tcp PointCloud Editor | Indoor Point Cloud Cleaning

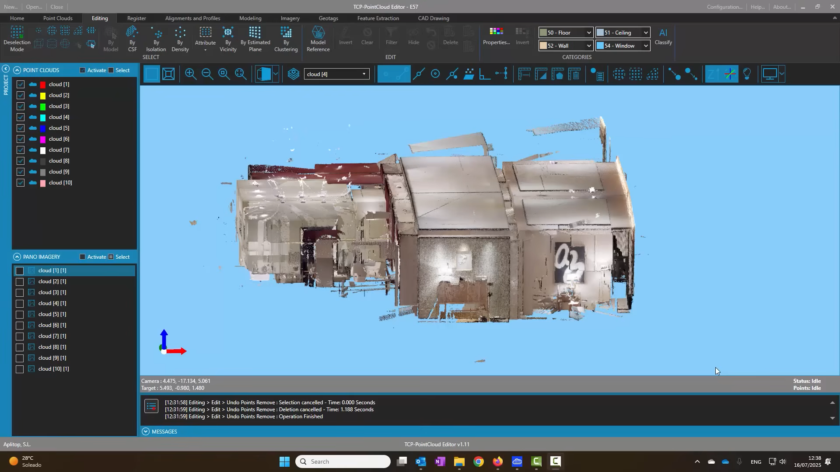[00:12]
In this video we are going to look at different methods to clean up a point cloud from a scan of an indoor scene.
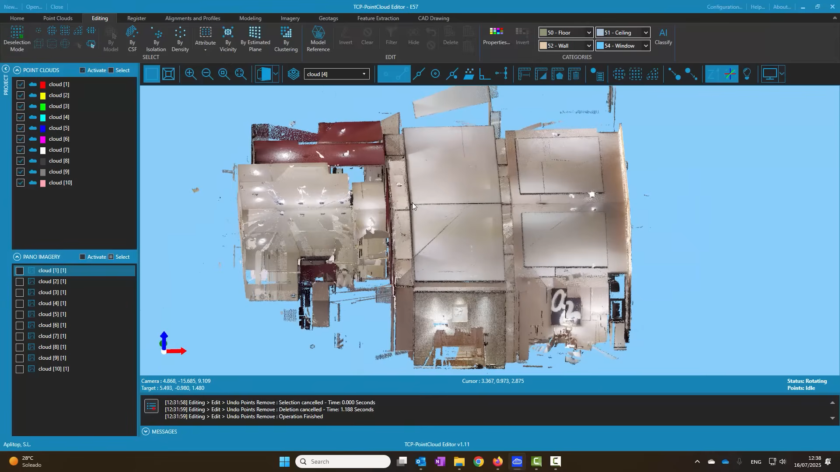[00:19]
We observe that there are noise points floating in the air and are disconnected from the rest using the isolated point selection tool. We select those groups of less than 100
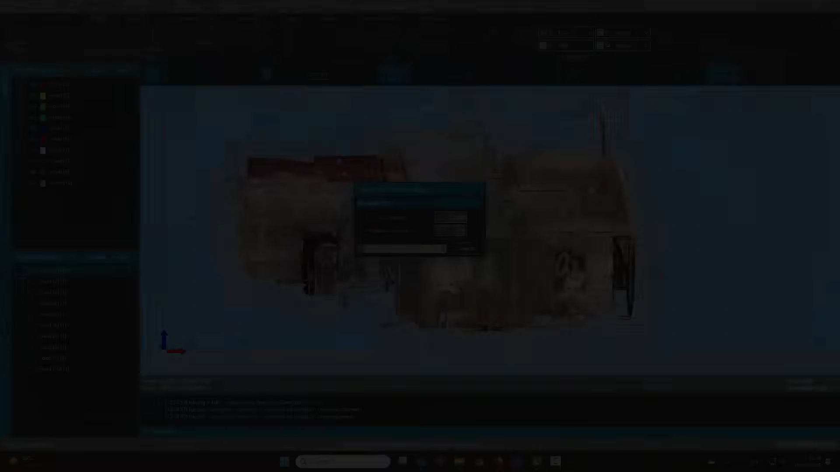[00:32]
points
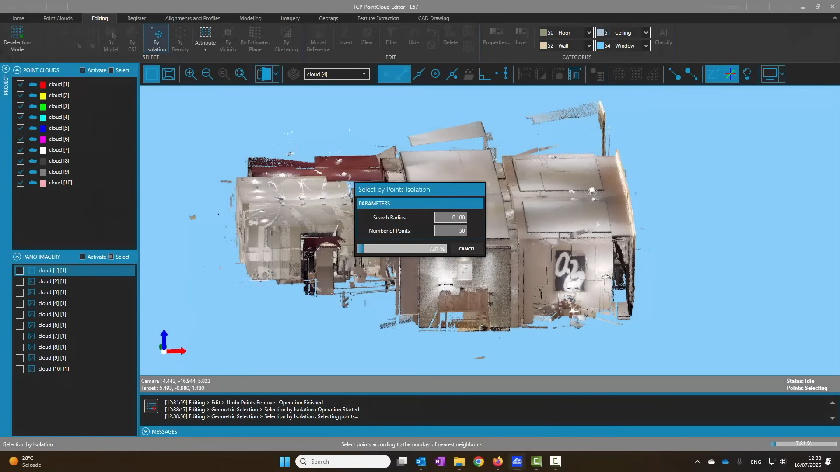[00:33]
in an environment of 10 centimeters and eliminate them.
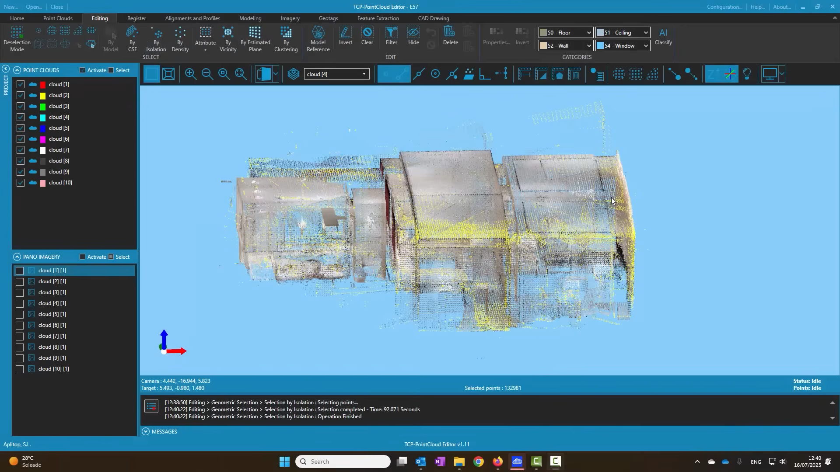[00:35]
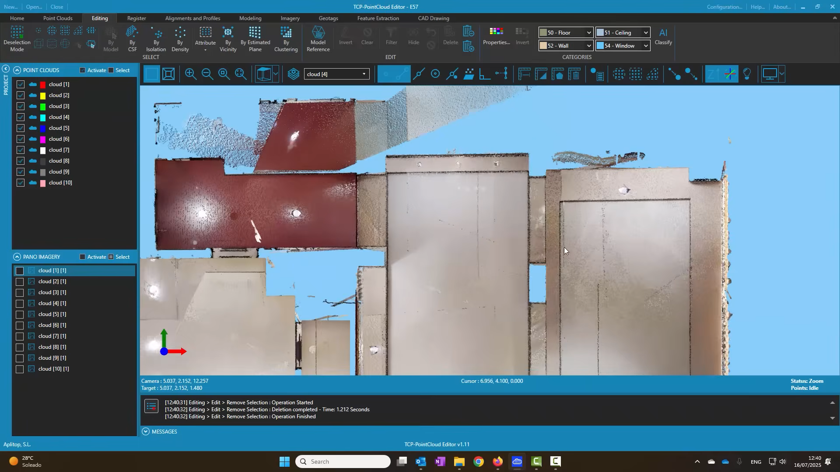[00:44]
There are still points outside the area of interest. To clean them we set up a plan view and select the
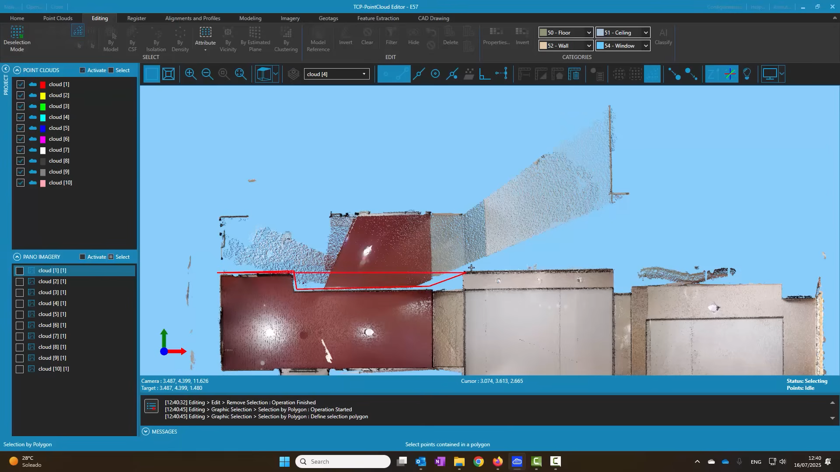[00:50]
points to be eliminated by polygon or rectangle and delete them.
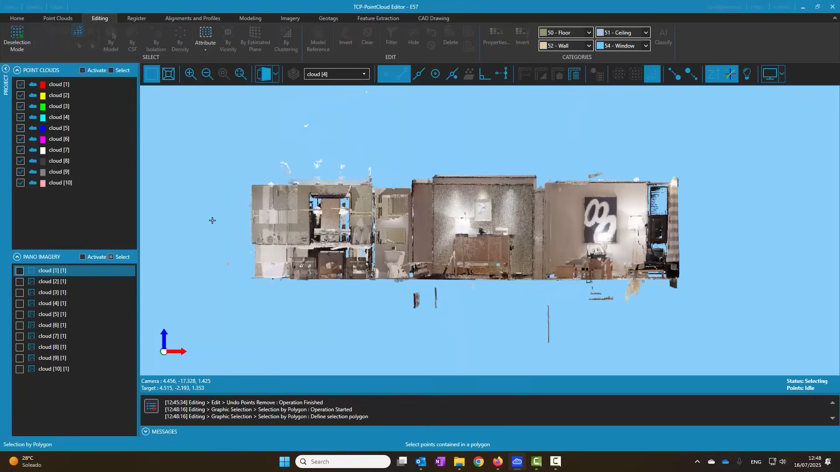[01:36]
Now we activate the front view and we repeat the operation with the points outside of elevation and delete them as well.
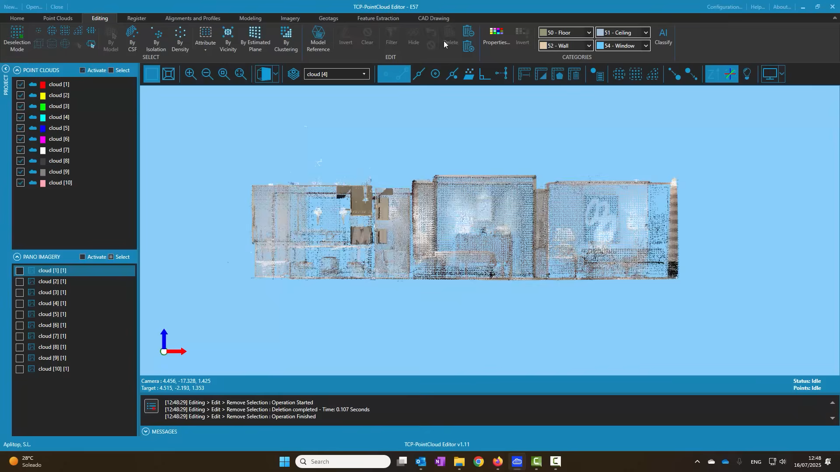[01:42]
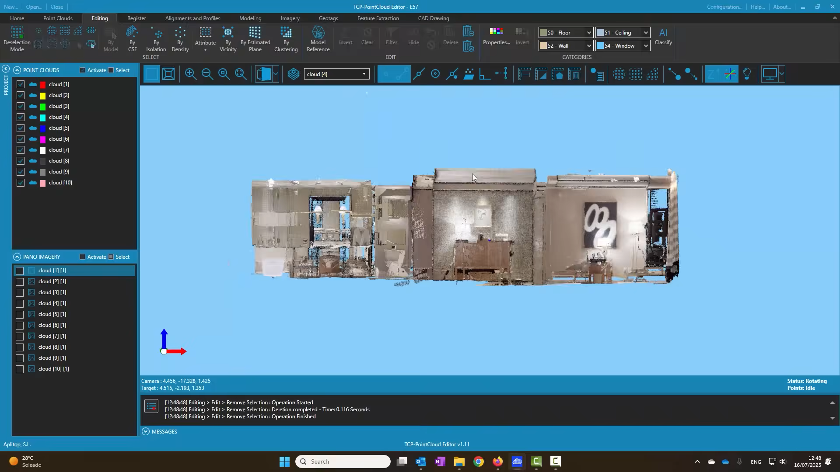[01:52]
Finally we're going to hide the points near the ceiling.
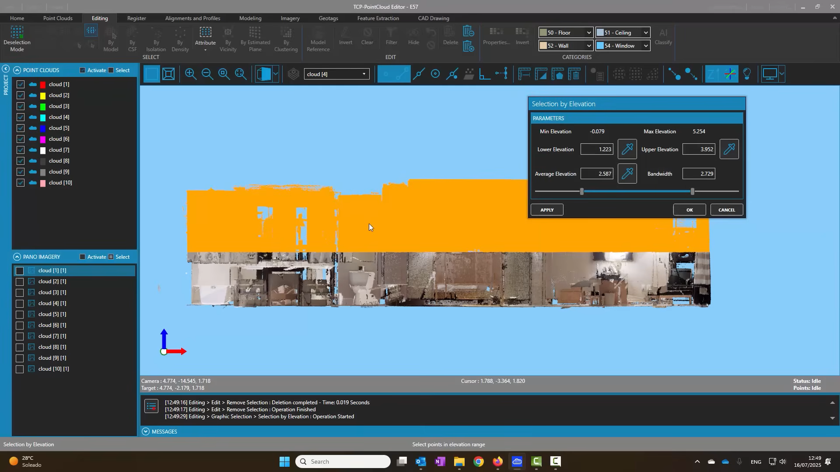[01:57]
To do this we select by elevation,
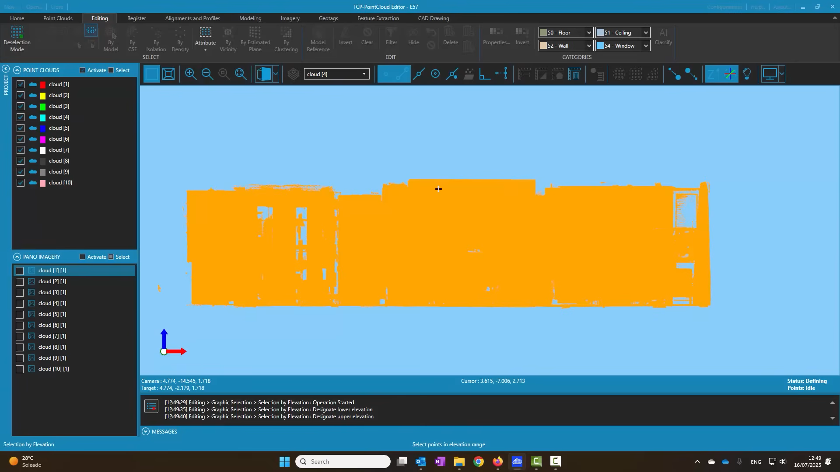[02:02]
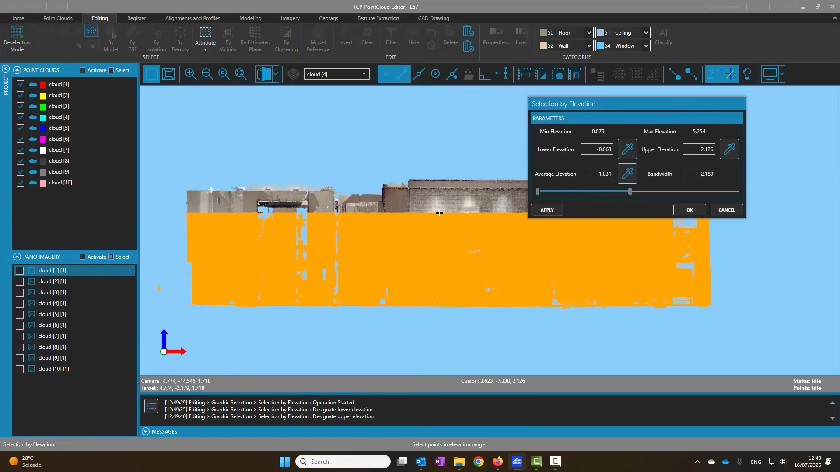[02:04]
graphically designating the lower and upper elevations and filter to hide the rest.